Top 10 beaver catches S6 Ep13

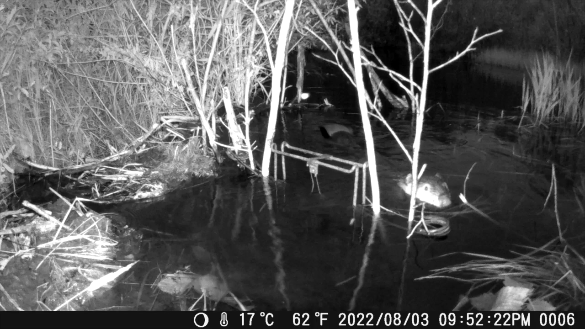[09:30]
They hadn't set off a trap, so he wasn't educated exactly on that the trap was going to hurt him. But when the other beaver got caught, or is this even before any beaver got caught? I'm not even sure. But yeah, they're kind of working around the trap there, which I was kind of okay with.
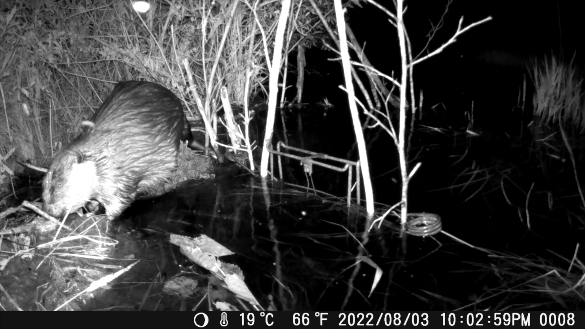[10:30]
you know, dealing with humane catches and learning about all this interaction. But I did also, one thing that I really noticed is, as much as you try to take and catch beavers coming into your set, they will end up behind your traps like this. It doesn't matter what kind of a cage you build for them. If you're using natural materials, they will end up behind your traps. So, which, at the end of the day,
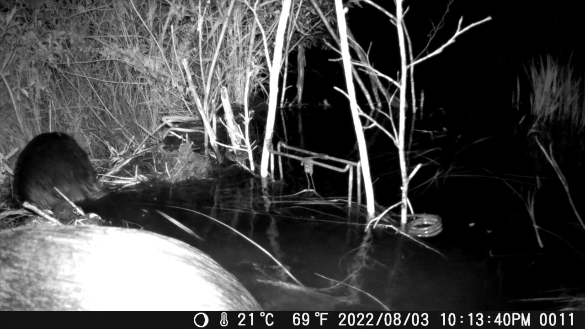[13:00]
I really don't know why it was that I did that. And it was a mistake, and you can clearly see on this set I would have been catching these beavers earlier than I did. So again, because that beaver really wanted to, here he just got caught. And again, I don't know why it is, but that put the camera, it triggered just after the initial impact and it got caught, so.
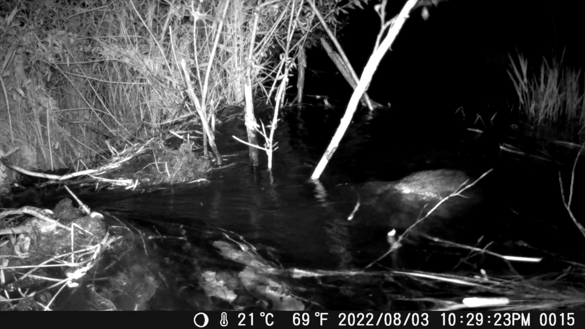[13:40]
This is again, it's you know, putting up this footage in an effort to have an understanding as to you know, the length of time that it takes from an animal being captured to it being deceased